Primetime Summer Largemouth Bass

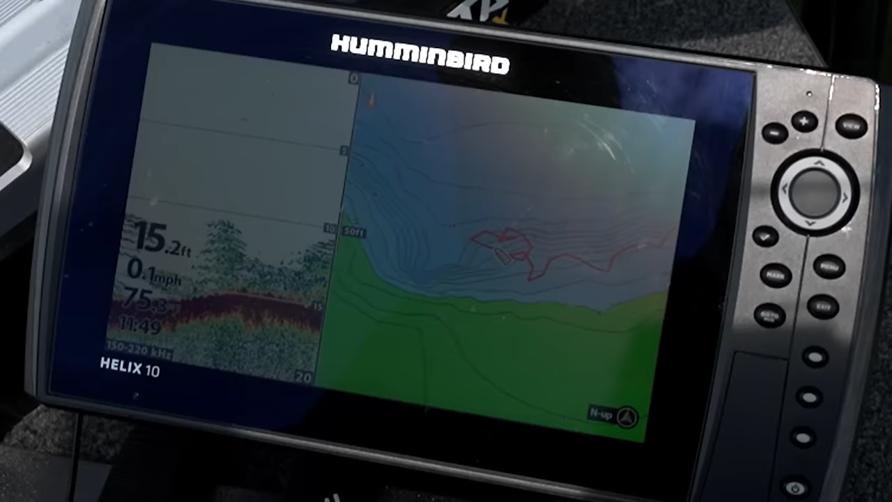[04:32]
On screen: depth 15.2 ft, speed 0.1 mph
You can see where there's a little bit of a sharper inside corner and that little deeper water cuts tighter into the weed edge and these, those fish are sitting that school of fish is sitting right in that little pocket.
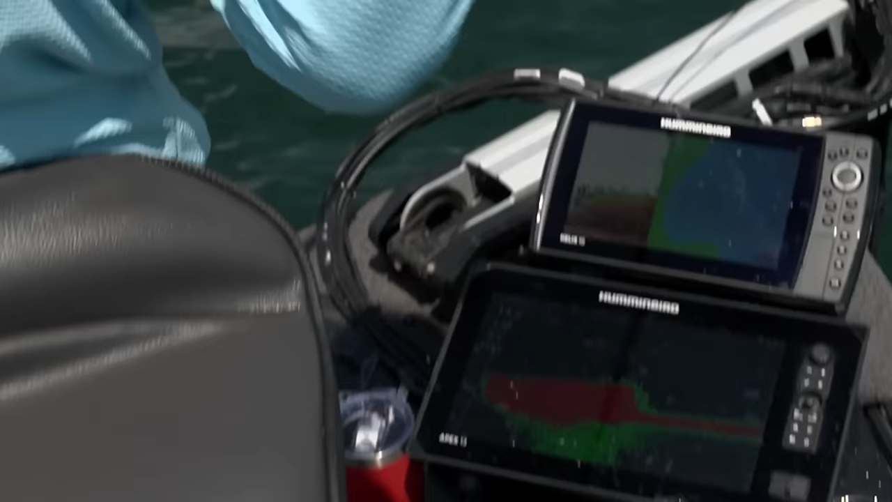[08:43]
See the weeds come up to within about 12 feet of the surface.
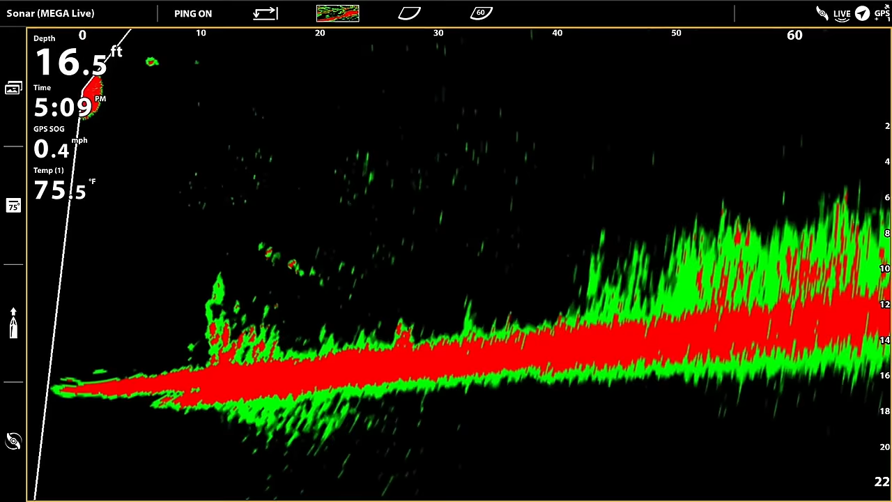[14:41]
On screen: depth 16.5 ft, water 75.5°F, speed 0.4 mph
I'm looking out almost 100 feet in front of us and I can see the depth of how high the weeds come up. So that would determine which crankbait I throw. Right now, I'm on the really deepest weed edge, so I got a deeper diving one on,
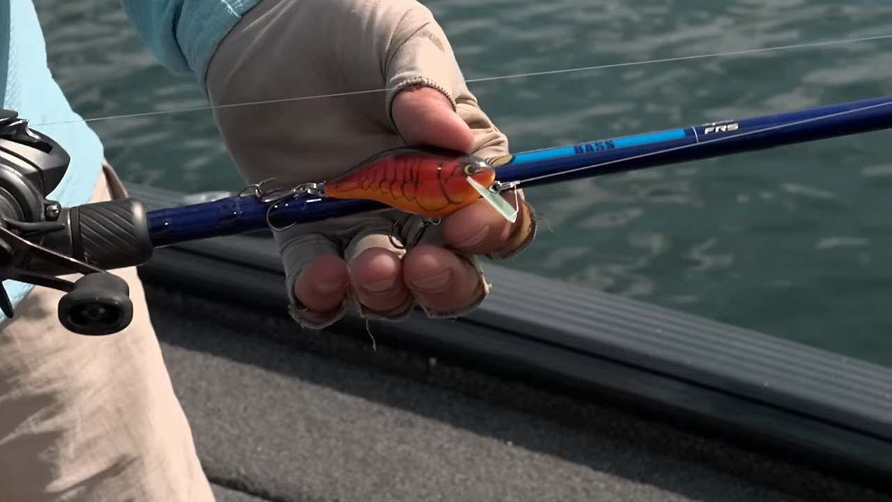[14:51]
but I got a four foot as well as a seven foot crankbait on the deck, depending on how the weeds are laid out. Oh boy, there's some right there too. Right there on the deepest weed edge, right there.
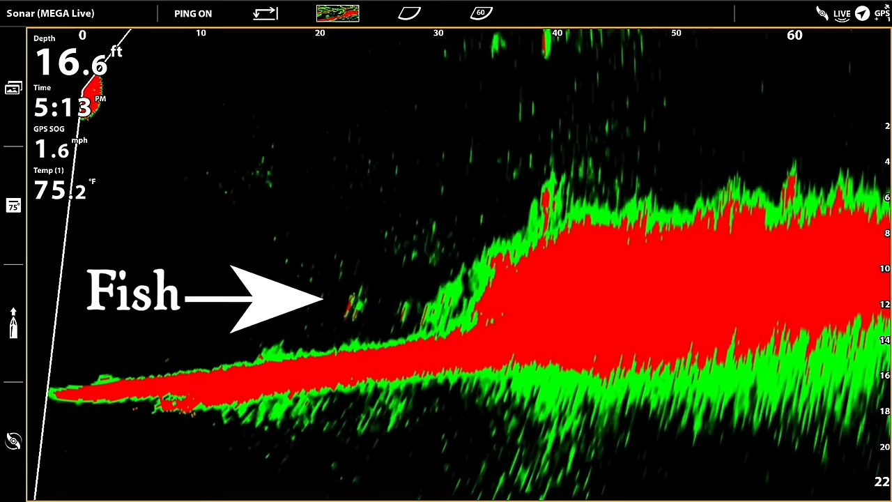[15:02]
On screen: depth 16.6 ft, water 75.2°F, speed 1.6 mph
There's some fish right there. Just take it around the end of it. Oh, I dealt with him.